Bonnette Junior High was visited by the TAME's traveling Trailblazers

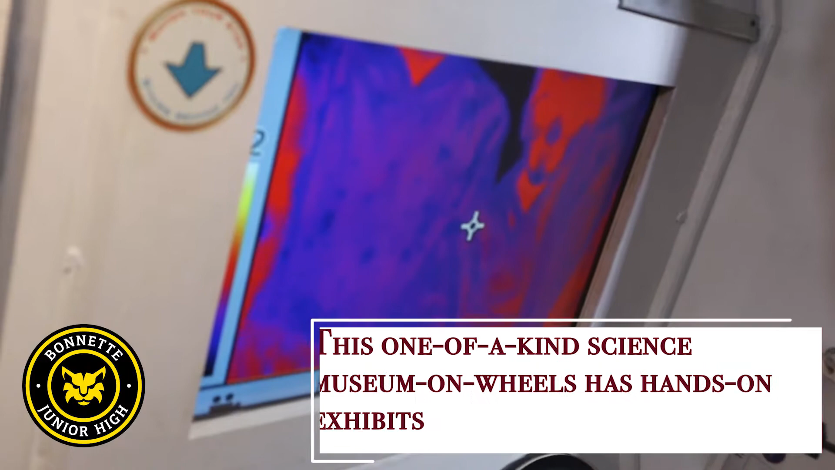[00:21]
That's how it's made. Okay, they look for hotspots, they look for rats. It's so weird.